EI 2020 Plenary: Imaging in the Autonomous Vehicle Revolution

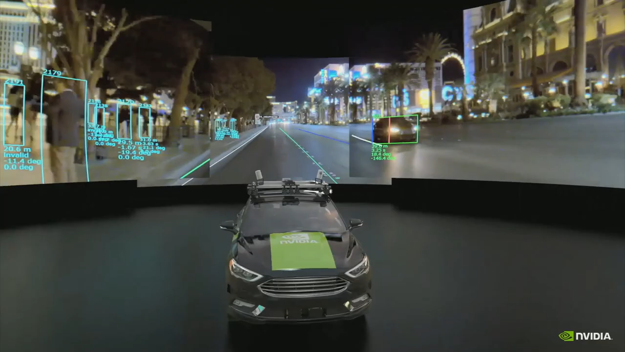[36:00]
To some degree, we actually predict line lines behind us. It actually helps to triangulate. So line lines in front of you are very important, but line lines behind you actually help localize a little bit better. And so these are very important things that we look at. Now I have a car.